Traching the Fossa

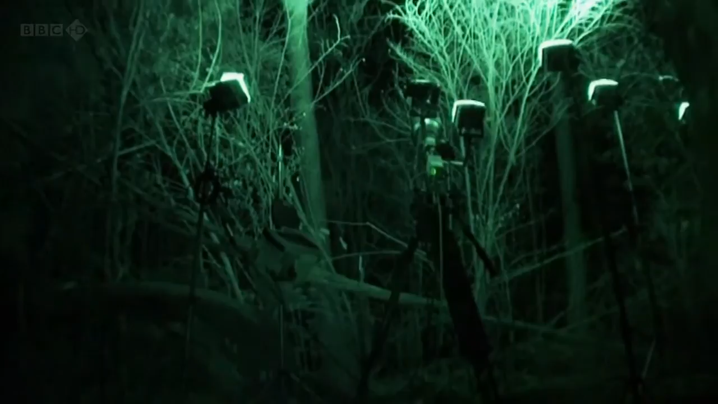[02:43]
They carefully light the courting tree with infrared lights, visible to a camera but invisible to the naked eye.
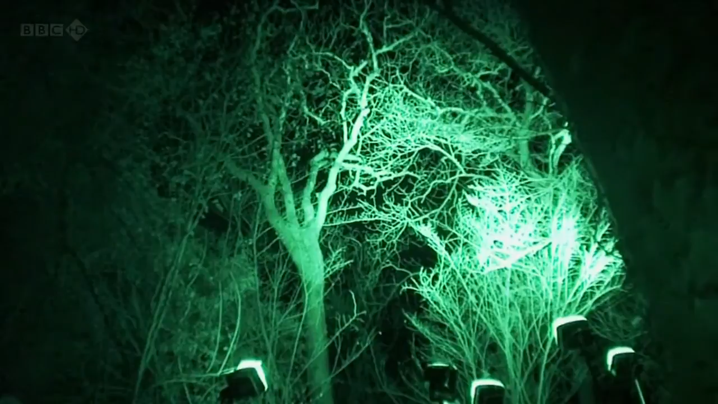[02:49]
It means the team are working in the pitch dark.
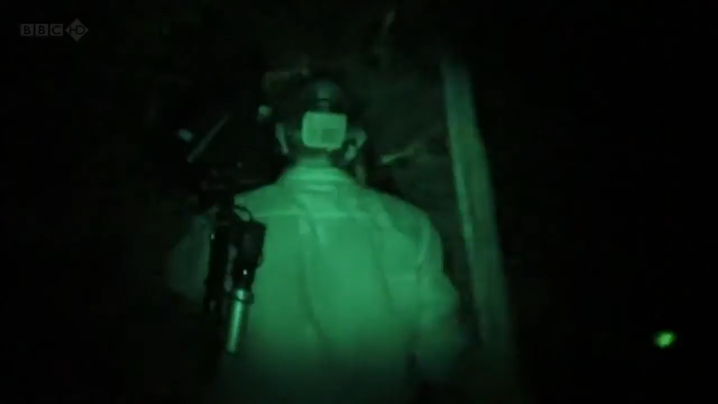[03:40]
These people who live in villages and they don't have torchlight and they just hear this thing coming in to their village, it must be, you know, it must be pretty frightening.
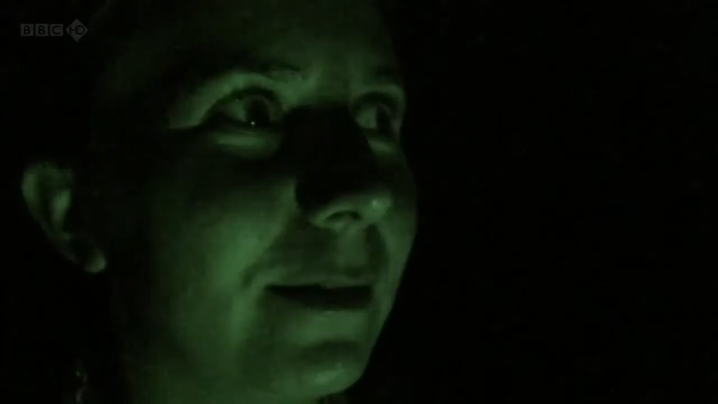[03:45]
I can definitely hear something moving out there.
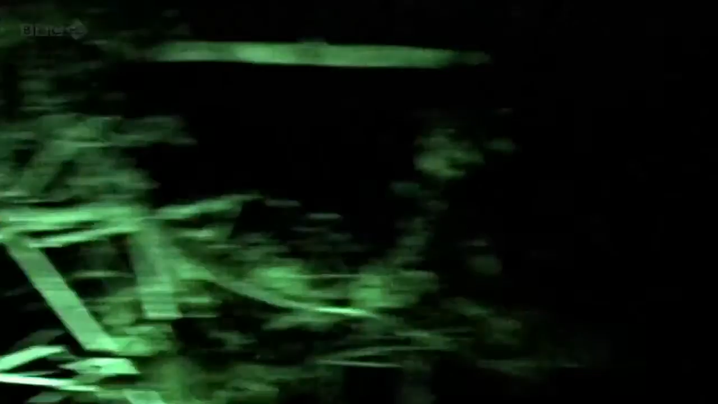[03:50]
Then Mia hears a distant call.
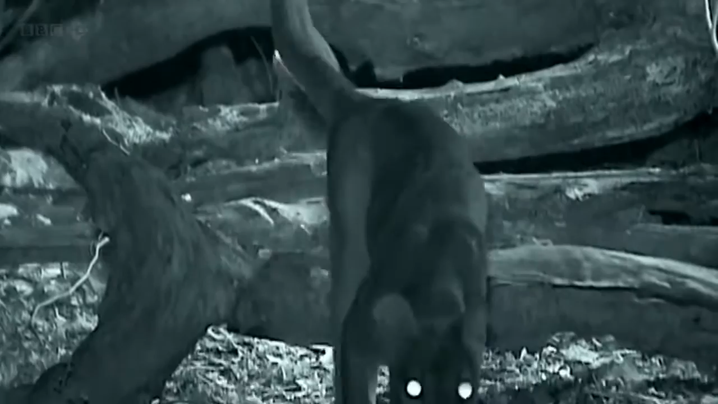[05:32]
Elegant, relaxed, and totally at home in the pitch-black forest.
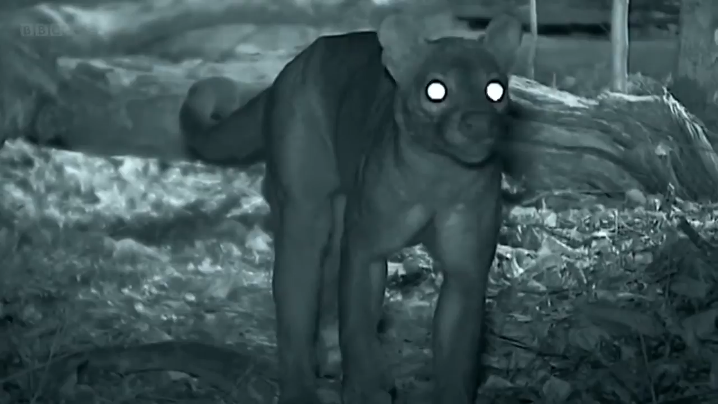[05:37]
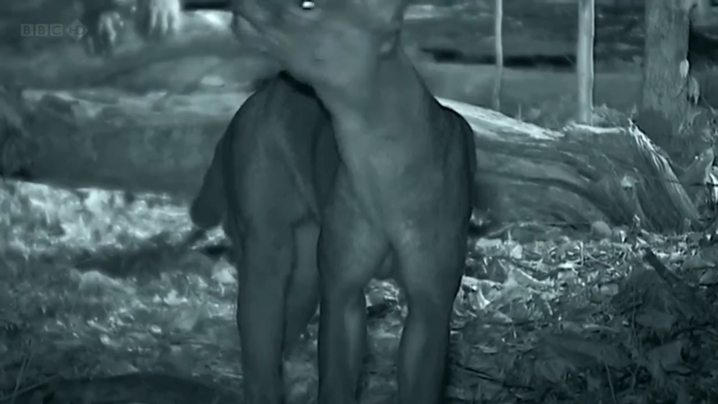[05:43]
These are two males, and they seem in no hurry to leave. And then Jean finds a reason why. Up in the tree, there's a female.
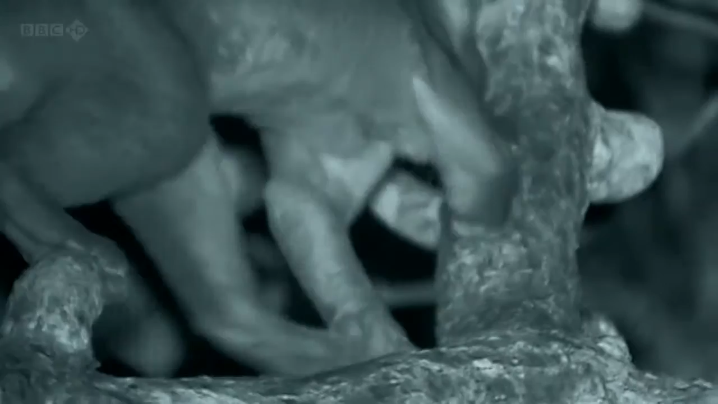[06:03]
One of the males climbs the tree to try his luck with her.